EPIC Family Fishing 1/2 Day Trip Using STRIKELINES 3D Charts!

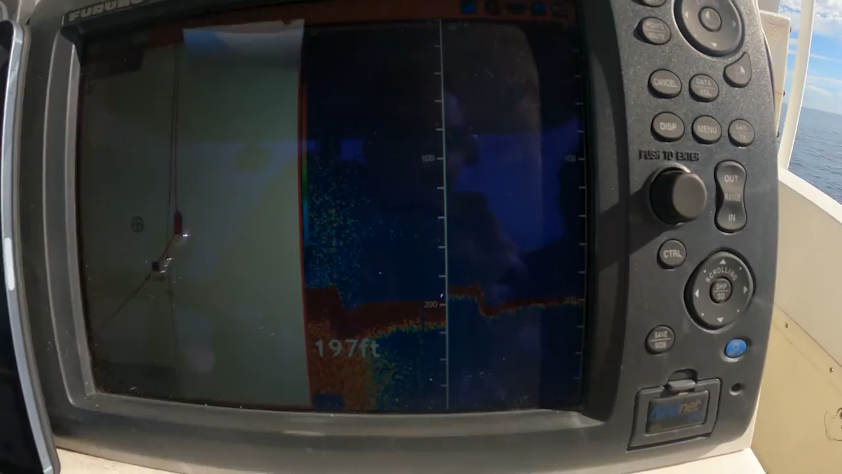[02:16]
On screen: depth 197 ft
We pulled the wahoo lures over the ledge. Nothing on the wahoo lures, but we're going to go down and rail them up.